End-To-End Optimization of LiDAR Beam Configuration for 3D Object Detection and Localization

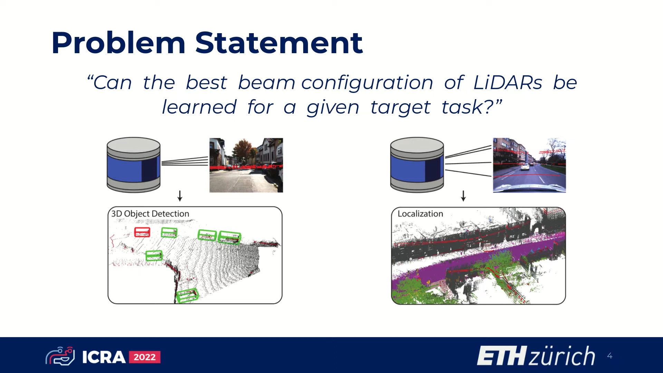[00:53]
The idea is that manufacturers could produce low resolution LiDARs dedicated to specific tasks, as such devices are cheaper than their high resolution counterparts, the deployment will be simplified.
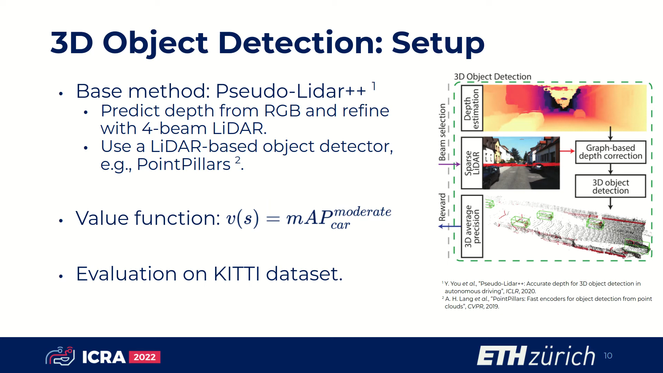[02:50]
Bezudo LiDAR++ predicts depth from a monocular image and then uses a sparse 4-beam LiDAR for refinement. Afterward, the depth values are converted to a Bezudo point plot, which can be used with any existing LiDAR-based method. In this work, we use the popular point pillars. Here, we show the evolution of the beam search. As one can see, the selected beams converge to a configuration that covers the horizon, as most points of interest lie here.
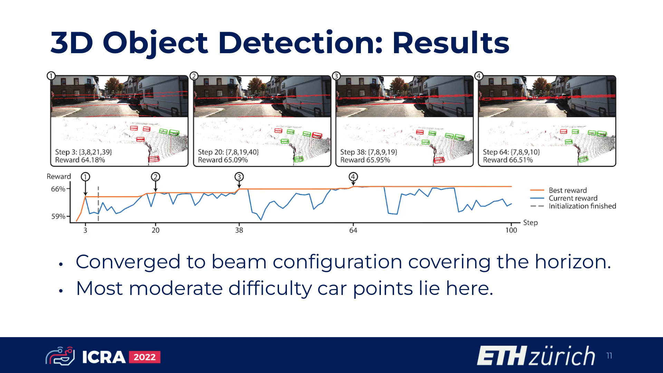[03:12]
We compare our optimized beam configuration to the configuration used in the Zudo LiDAR++ paper.